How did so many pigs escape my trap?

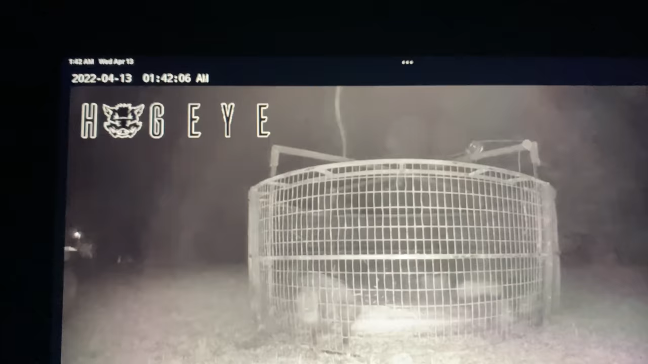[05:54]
What in the world? Oh, I got one. I got an extra one to get away.
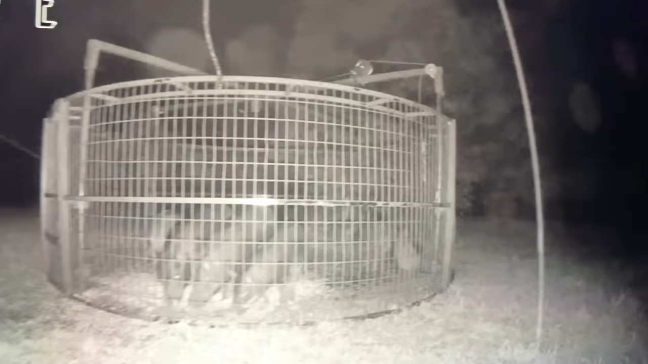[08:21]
That's the highway. So, anyway, there's cars going up down the highway. So, anyway, we got pigs in there. Looks like we're fighting a little rain, but anywho's, let's get ready to go. That's a review. Let's go figure out what the problem is. Figure how we can fix it or not fix it. I don't know.